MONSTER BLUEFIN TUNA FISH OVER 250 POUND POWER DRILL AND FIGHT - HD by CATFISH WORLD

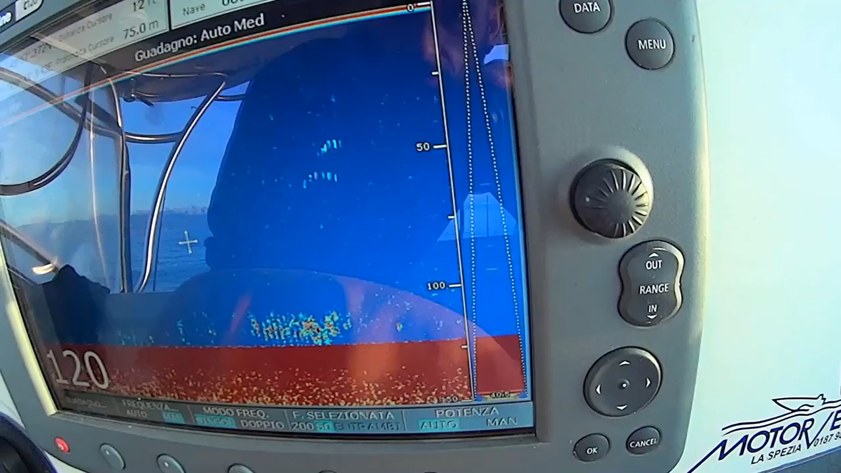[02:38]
sardine in the bottom and two tuna fish in 50 meter water.